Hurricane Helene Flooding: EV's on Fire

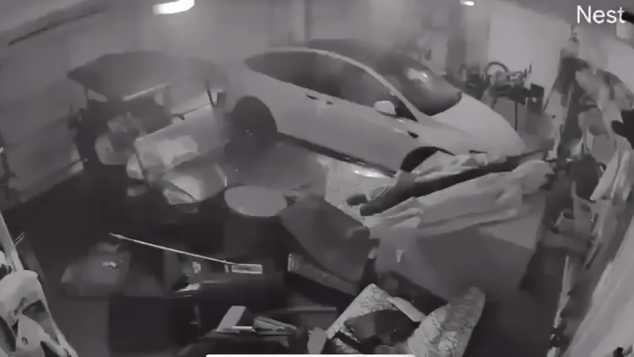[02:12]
It starts with just a little smoke, but then, bam, the battery's going to thermal runaway, and you've got flame almost instantaneously. Now, the smoke itself was a little subtle, so if you missed it, go back to the beginning of this clip and watch it again.